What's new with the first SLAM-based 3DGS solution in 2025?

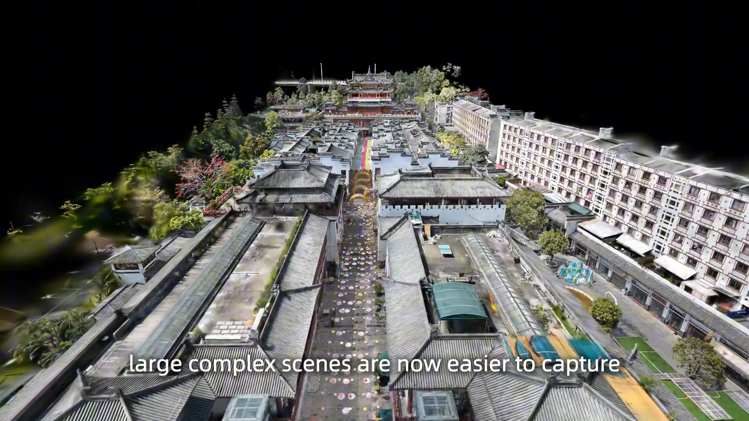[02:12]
This means large, complex themes are now easier to capture than ever before.
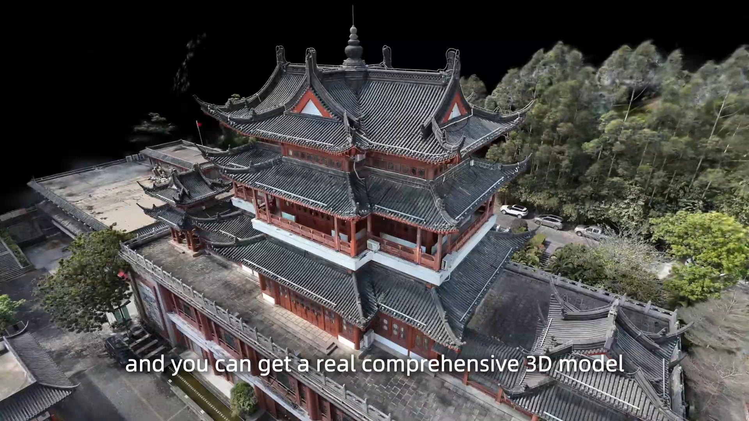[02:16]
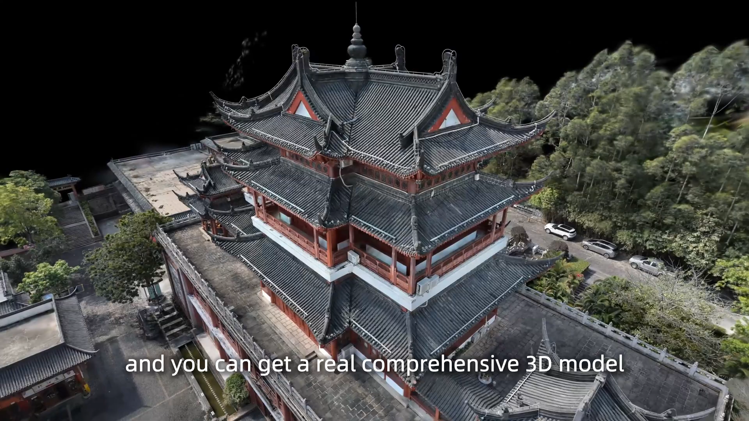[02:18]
And you can get a real comprehensive 3D model without losing any perspective. HD enhancement.